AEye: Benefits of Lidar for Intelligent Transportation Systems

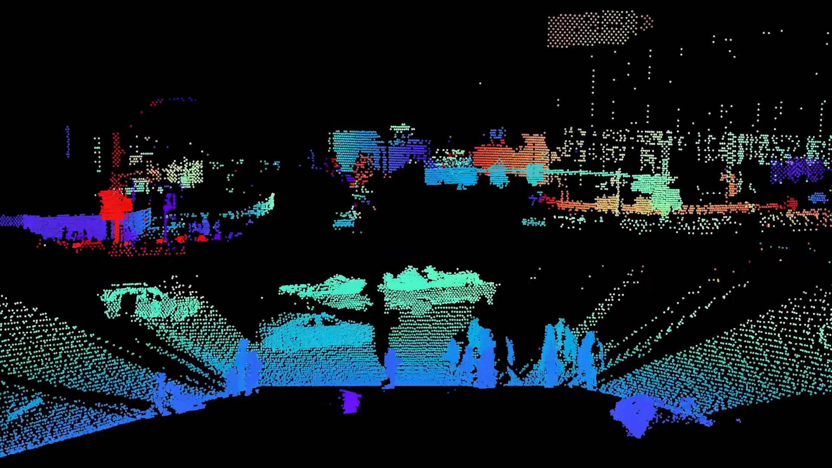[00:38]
LiDAR sensors capture a precise 3D representation of the world.
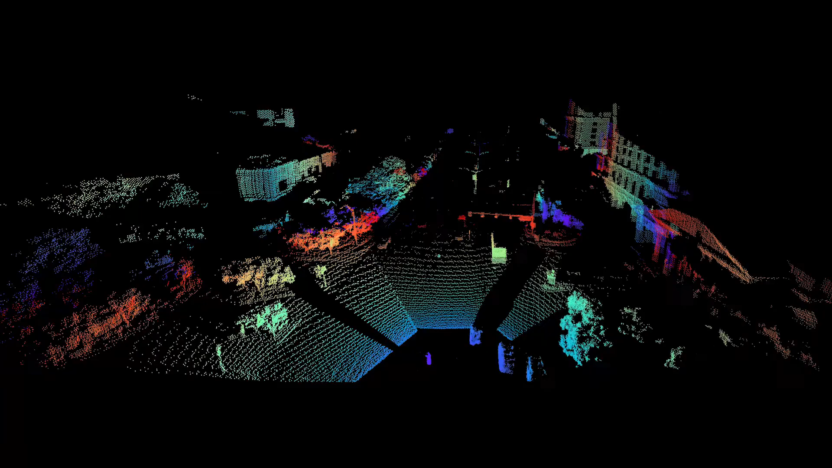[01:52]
the time of flight of millions of laser pulses, transmitted every second.
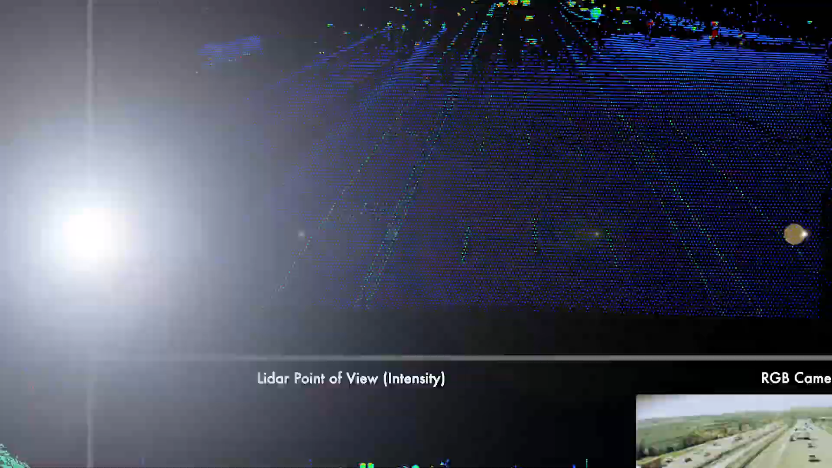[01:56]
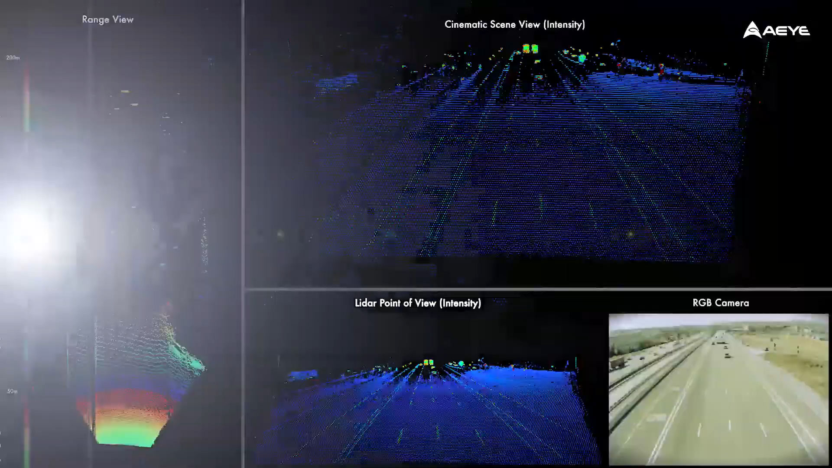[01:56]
These highly accurate measurements can then be used to classify objects and provide precise location,
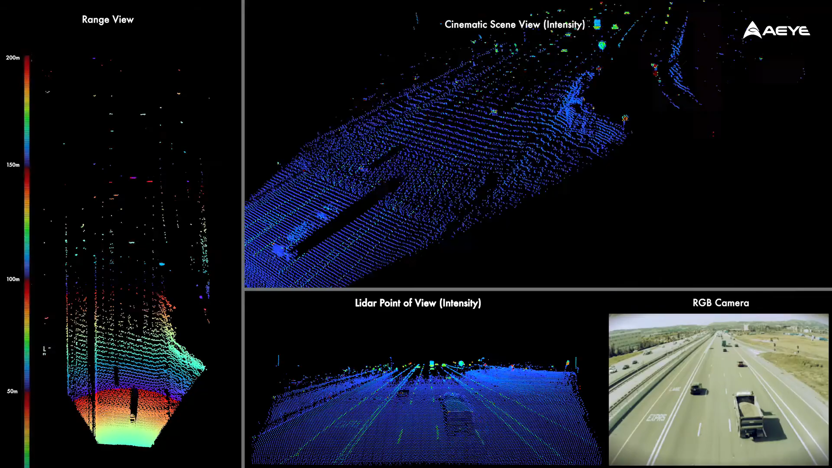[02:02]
velocity, and trajectory of all road users. Using LiDAR, municipalities can rely on higher quality information in both the near range and at distances greater than 200 meters in all lighting and weather conditions.